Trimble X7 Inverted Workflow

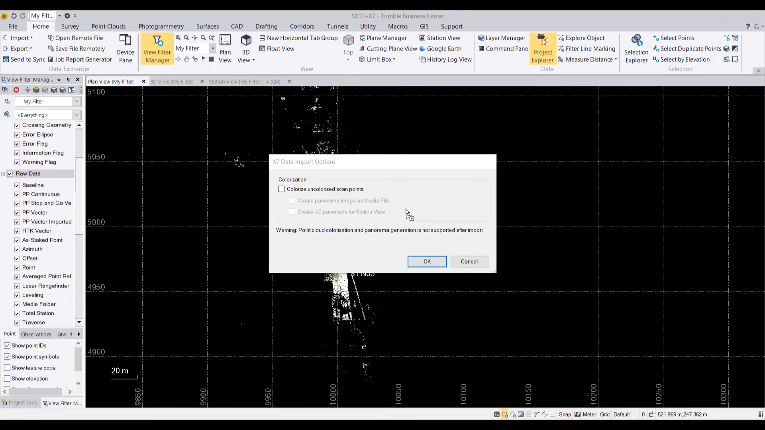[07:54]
TDX file from the X7 already colourised in perspective on export so I don't need that option
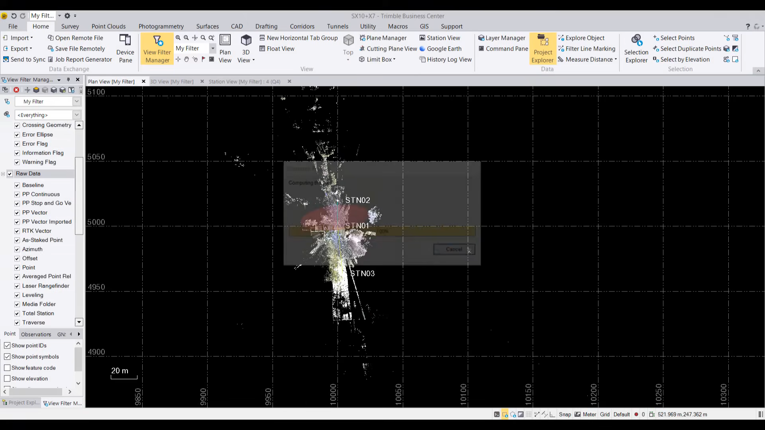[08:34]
that import is finishing up and we will see that the X7 data is in a different position as it's not on a coordinate system TBC again handling our coordinate system grid ground scaling as need be
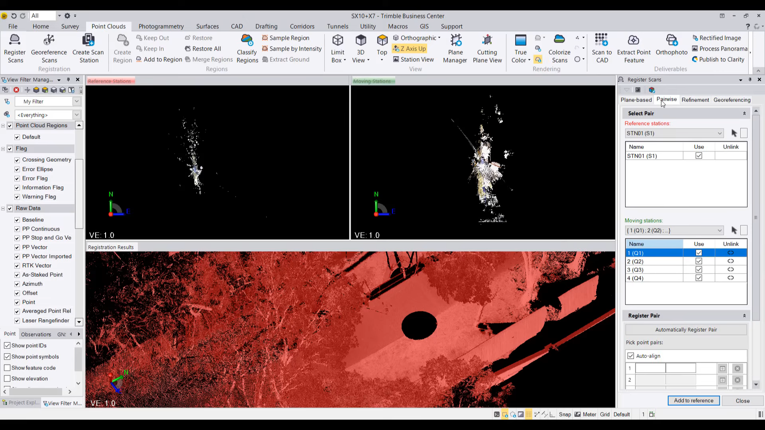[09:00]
and we're able to use the pairwise manual approach if we wish but here just using the auto register we can see that our SX10 data is selected as the reference
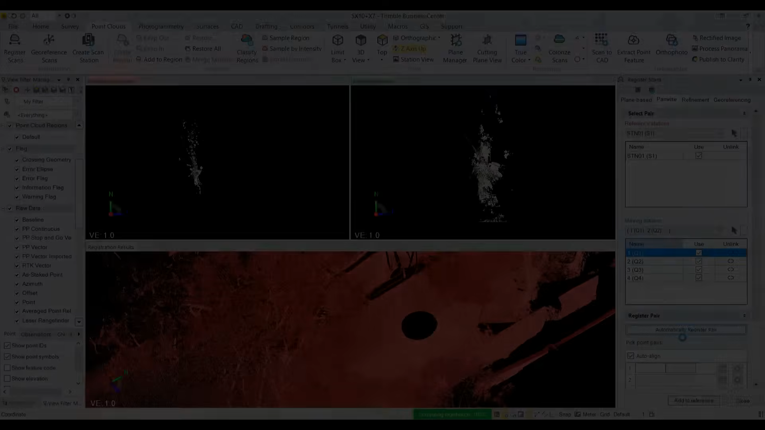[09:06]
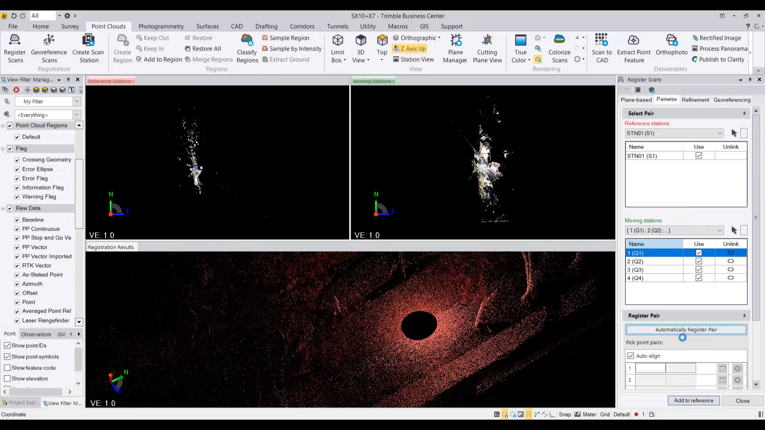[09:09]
and the group of already registered X7 stations are moving to that
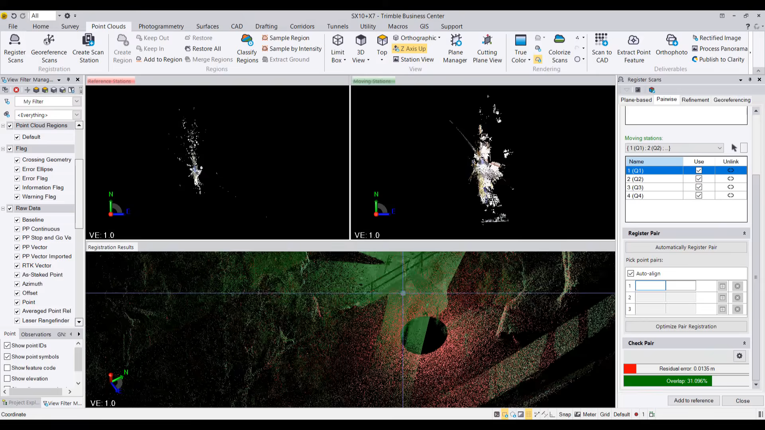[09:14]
reasonable result from the automatic running the optimised now
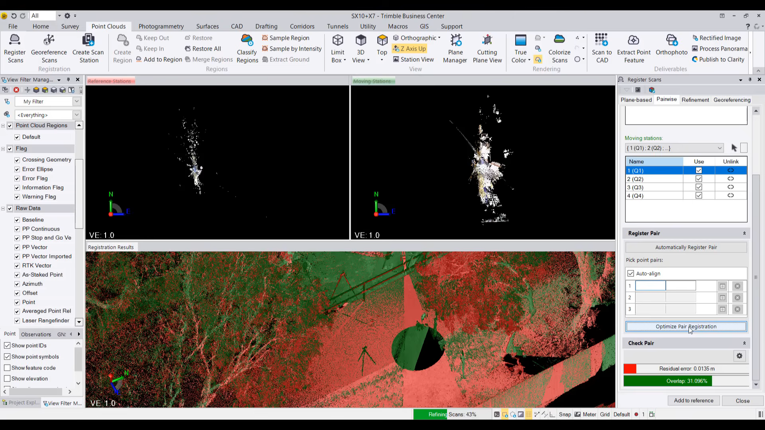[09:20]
and getting a result that we're quite happy with
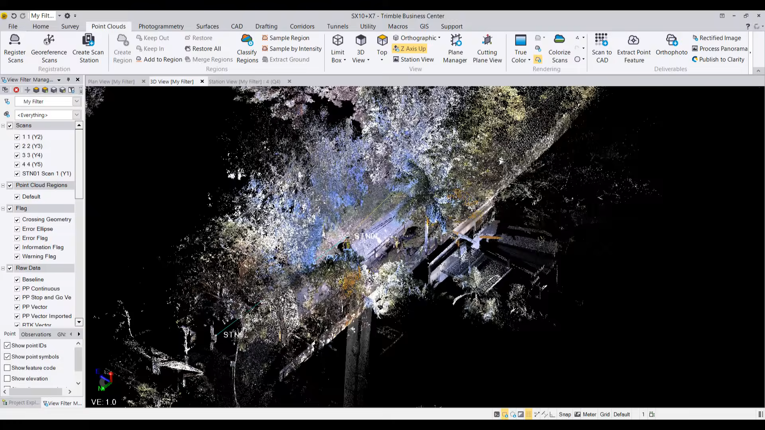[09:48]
now our data is all registered together
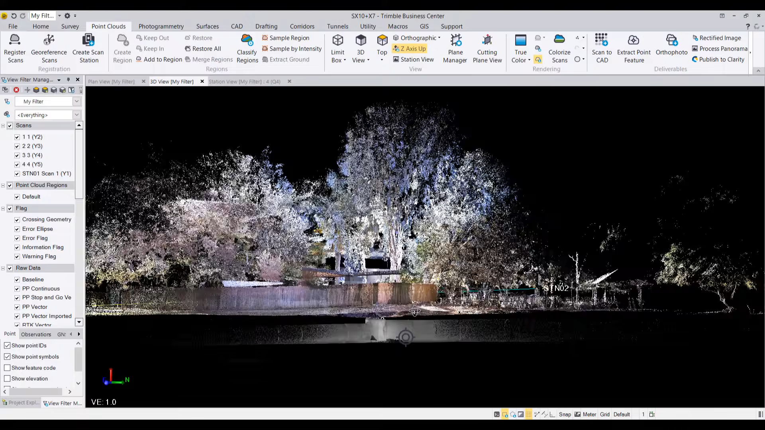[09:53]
just having a bit of a look starting to get an appreciation of the below ground feature now our data is all registered together here this is a stormwater channel
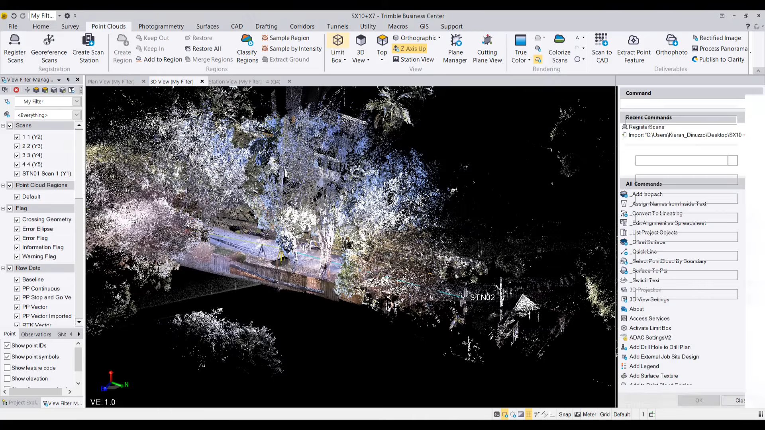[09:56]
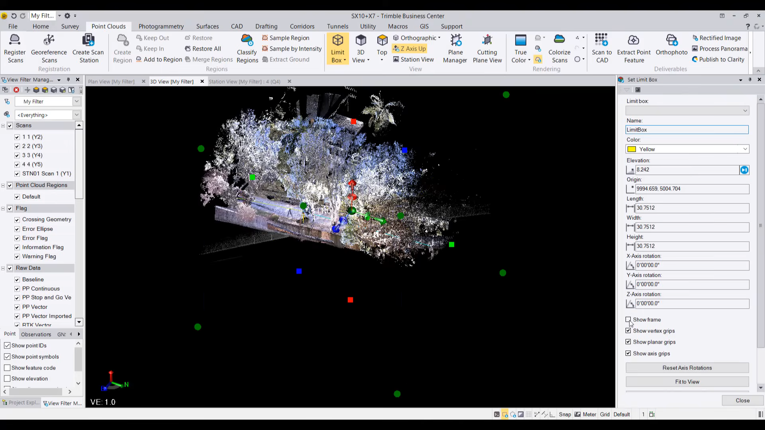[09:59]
using the limit box to view that a bit more easily filter out some of those trees
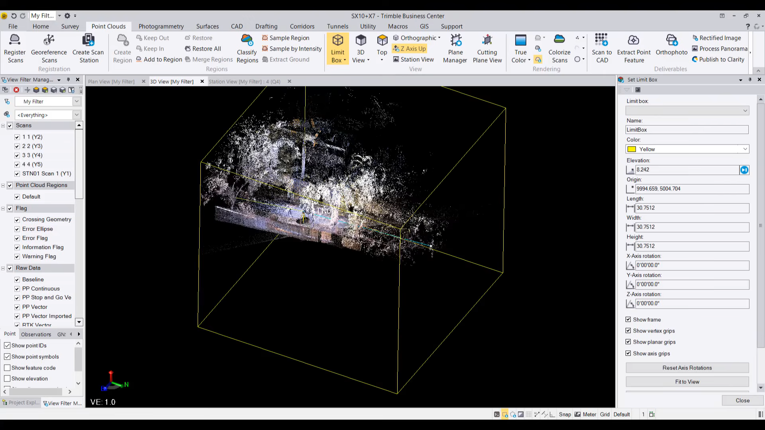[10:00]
and we could be getting ready to bring in more X7 data for the next manhole down